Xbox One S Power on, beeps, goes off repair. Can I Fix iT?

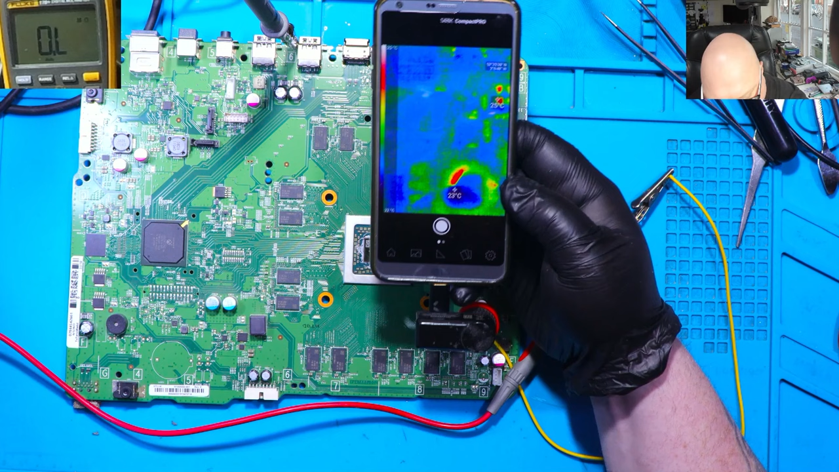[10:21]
so now i'm injecting 1.5 volts and it's taking 0.15 can we see anything we should a little bit oh this is the maximum let me just adjust my macro lens and here we've got red spot let me just quickly find it where what is